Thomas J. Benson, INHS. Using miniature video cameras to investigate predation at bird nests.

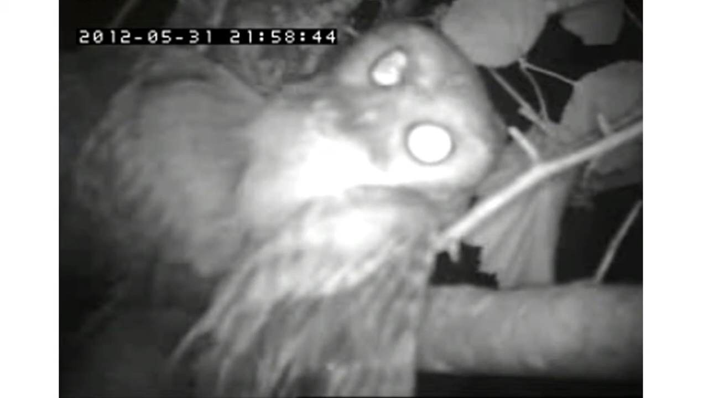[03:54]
There are lots of other things that cause nest failures.
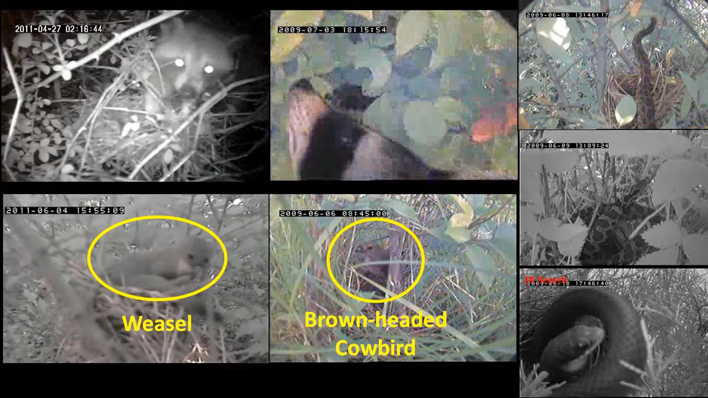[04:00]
So we document kind of some of the usual suspects that you might expect, things like raccoons and snakes and weasels, along with, you know, owls that I mentioned and other raptors and other bird species like blue jays and things like that. Some of the species that we see aren't necessarily what you would expect to be nest predators.
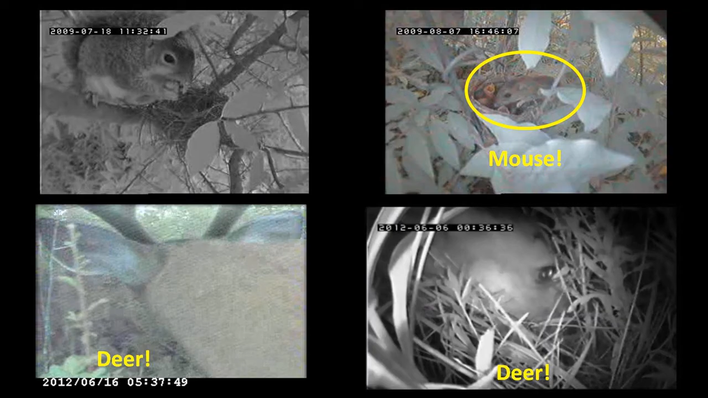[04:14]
Things like squirrels, things like mice, things like deer cause a pretty decent number of failures depending on where you're at in the state. So aside from just documenting what the important nest predators are,